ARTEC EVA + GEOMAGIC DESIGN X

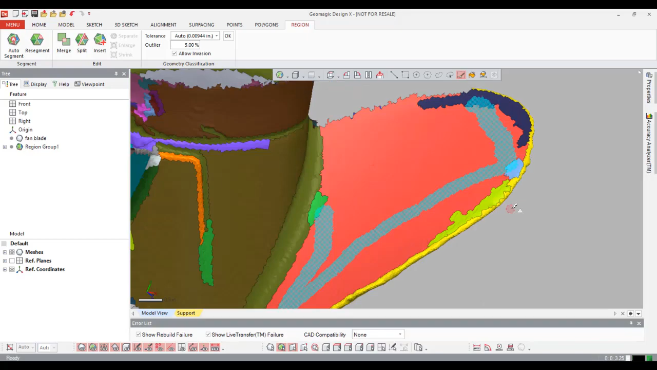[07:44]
And I'm just going to combine these together.
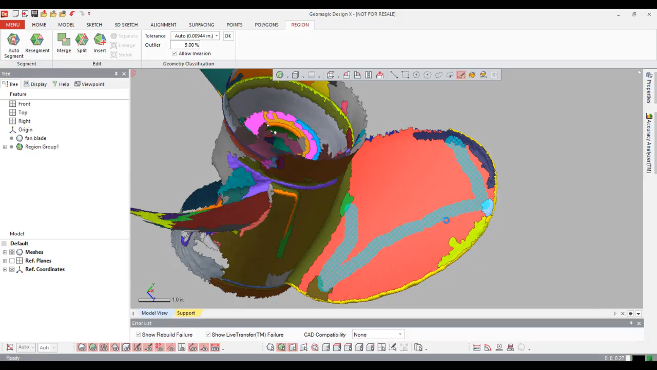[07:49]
So once these are combined, it'll be a fairly nice surface that I'm, that I like. I'm going to check the backside here and also we have that same problem it looks like. There's also another region there that I won't add in.
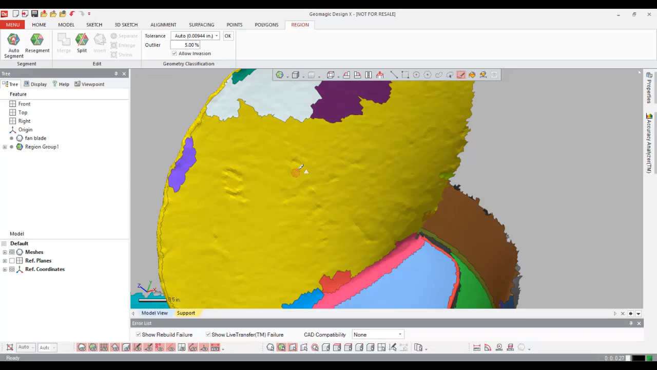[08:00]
So again, I'm just going to select the areas that I want to combine together. Good. And then say merge.
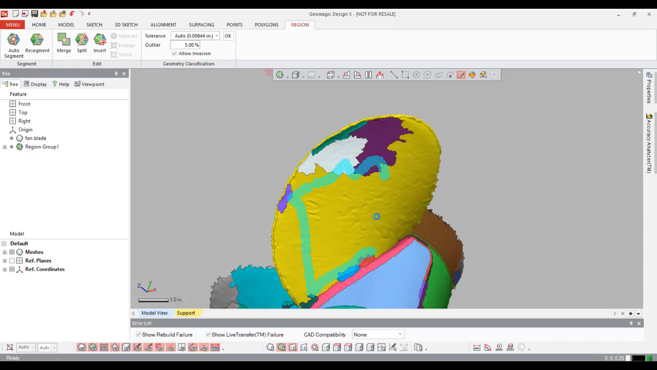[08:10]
So once these are merged, then that's a very good surface for me to work on or to work with. So I'll step, I'll go to the next, uh, next process.
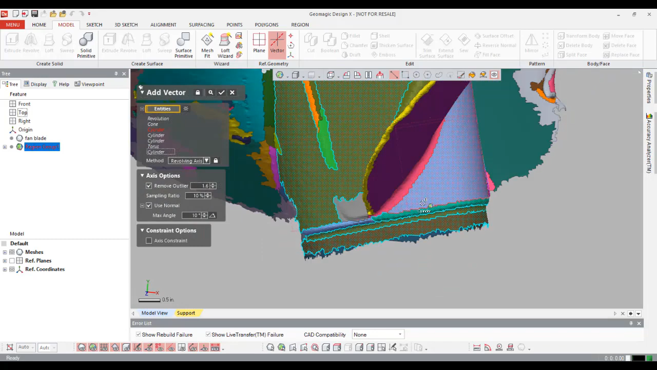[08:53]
And actually, since this has got a little thing here, probably not this one. Delete. Get rid of that.
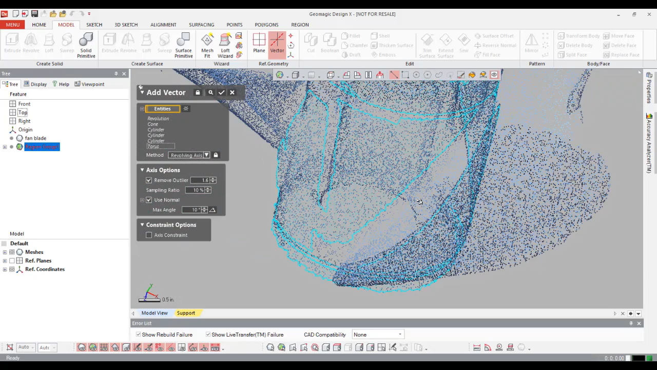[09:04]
Then I'll change, I'll make sure my method is on revolving axis and I'll preview that.
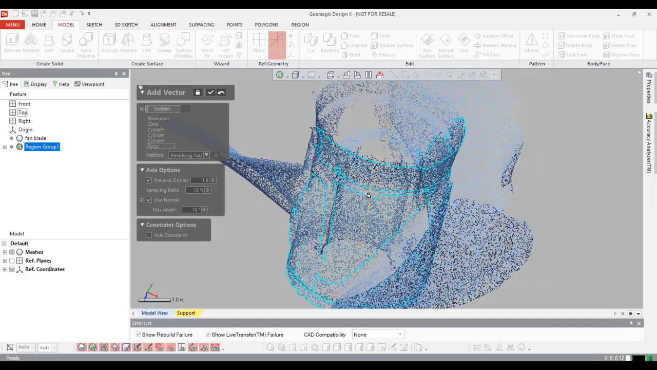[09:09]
That looks good. Looks, looks like what I'm looking for.
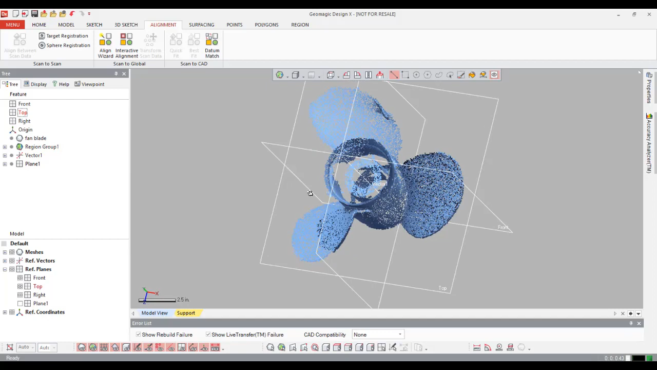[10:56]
Cool. Now I can actually begin to reverse engineer.
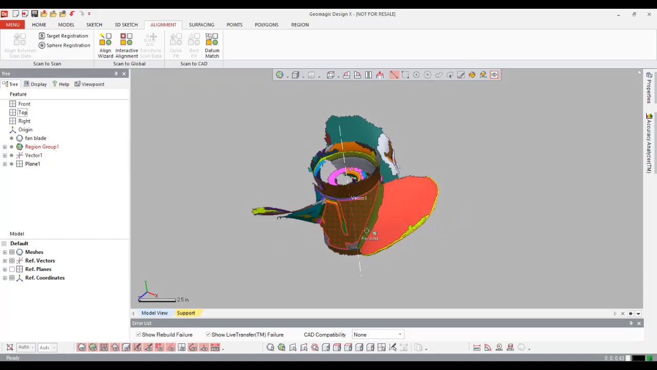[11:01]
And since we have regions already assigned to this, I'll use those and use my revolving wizard. And I'll just select some of these regions here.
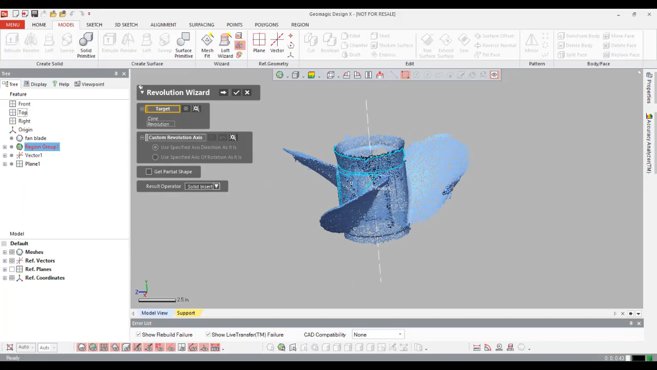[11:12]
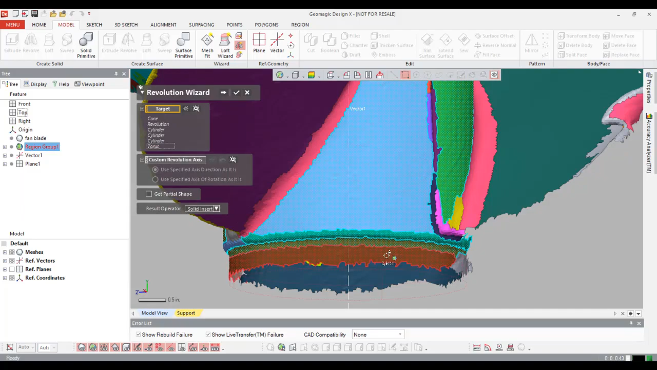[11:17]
And instead of going in and creating a vector, a plane, a sketch, and a revolve, I'm just going to allow the software to do it for me based on these selections.
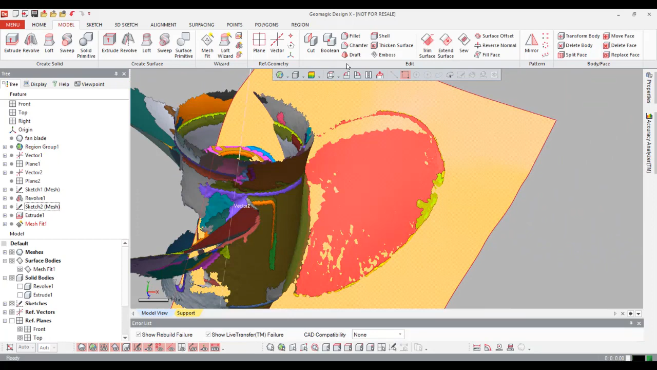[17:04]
Then we can check the fitment of this surface to the mesh by selecting our deviation analysis.
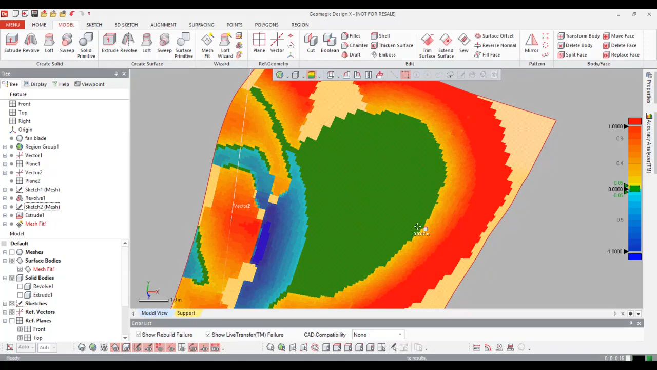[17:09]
And we can see that we're in really good shape. So I'll go ahead and turn that off. I'll turn off my first mesh fit.
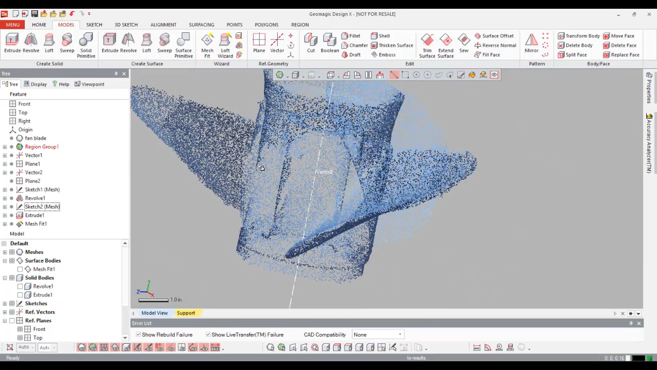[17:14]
And then I'll just repeat that on the back side here.
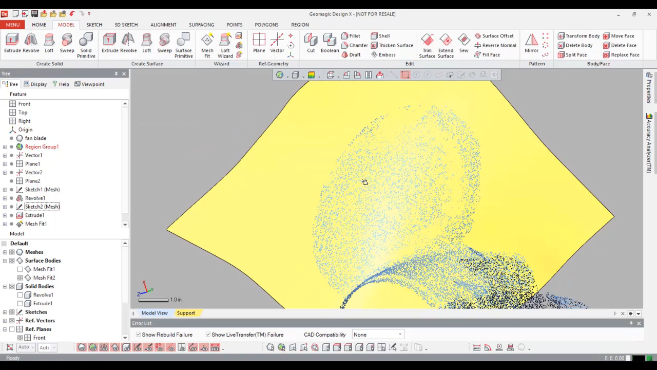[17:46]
So that looks pretty good. Now, I'll use these two as cutting tools for my solid piece here.
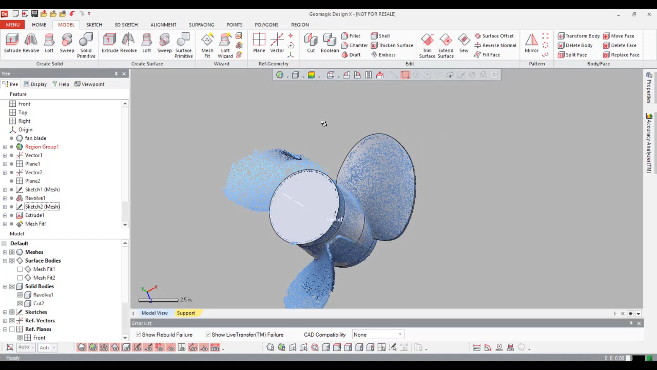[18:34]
Then it's just a matter of repeating this body here. And I'll go over to patterns.